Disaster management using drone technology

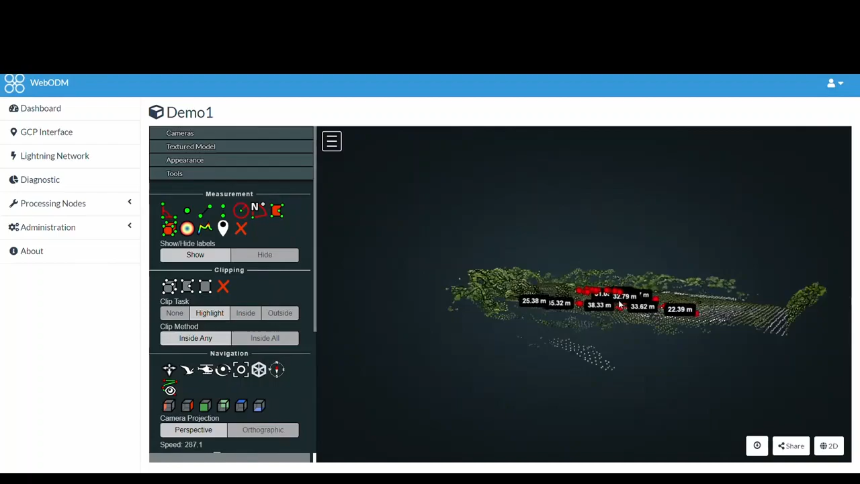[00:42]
2D image dataset is converted into 3D and mapped using Open Drone Mapping. As the drone is automated using Mission Planner, the image overlap is only over 25%.